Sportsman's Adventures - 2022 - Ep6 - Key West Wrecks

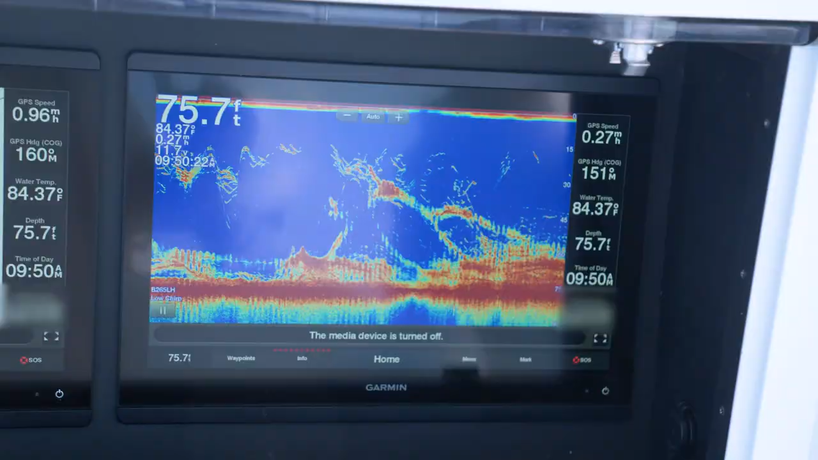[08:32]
On screen: depth 75.7 ft, water 84.37°F
Look at the Garmin. It's just lit up. I got a few fish underneath us, around us.
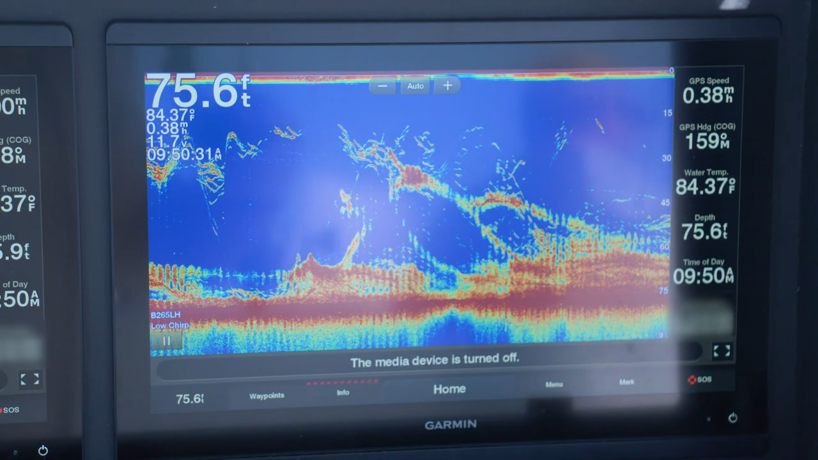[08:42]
On screen: depth 75.6 ft, water 84.37°F
That's the cool thing about these racks is you get fish all through the water column. You got your shappers, and tobias, and goliaths.
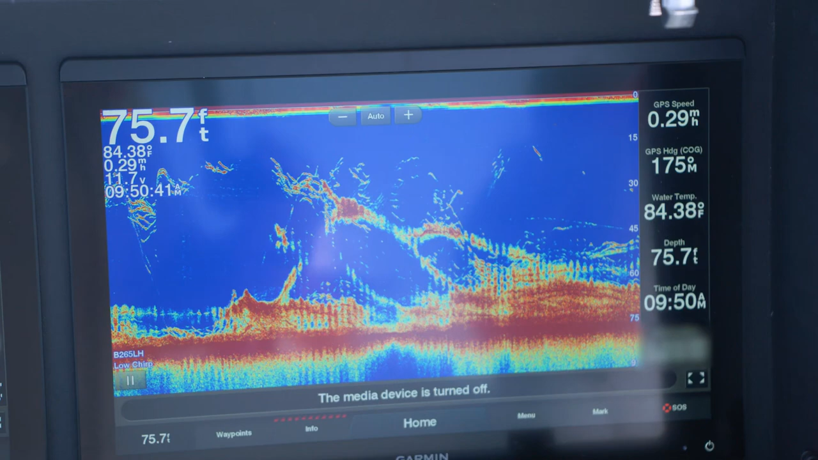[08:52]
On screen: depth 75.7 ft, water 84.38°F, speed 0.29 mph
Let's hang down towards the bottom. All right. My turn? Your turn. That looked like him.